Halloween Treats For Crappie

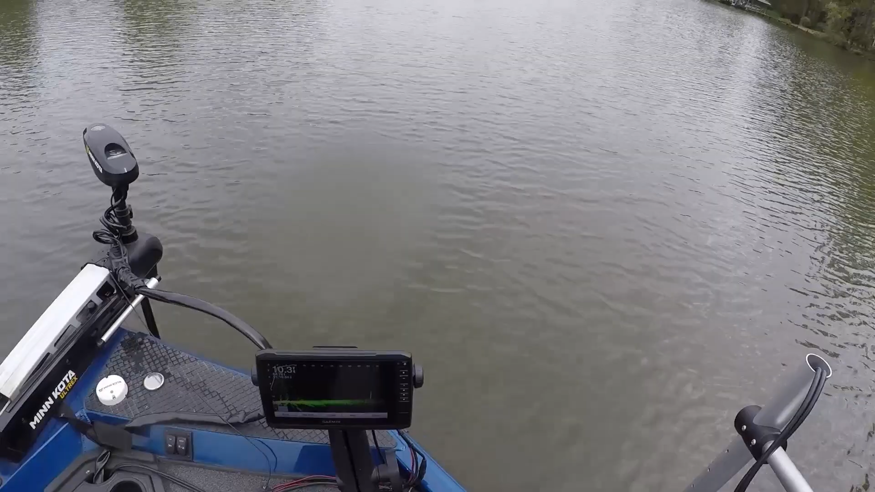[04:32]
right here whoops see right there that's one fish right there going by itself I don't think it's crappy but it could be now here's what I'm talking about look there there's a little piece of trash right there that's out here in 11 foot of water and I don't see any fish on it and I do see a couple little fish hanging around there
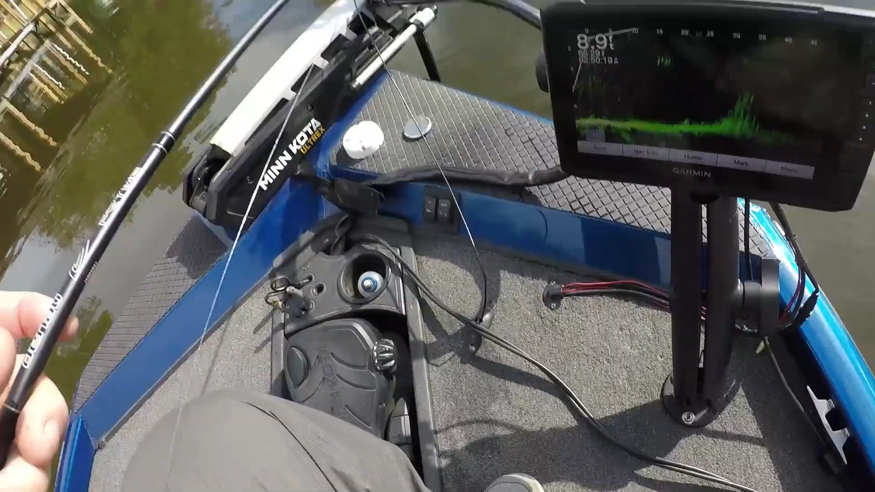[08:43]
guys there's a kind of places I'm catching them now I know it don't look like much but you see one fish to the left moving right there when I come by those spots I'll see the fish roll out and chase my bait a little ways it's not many here but I've caught a couple decent ones and that's what counts right but you can't see him sometimes and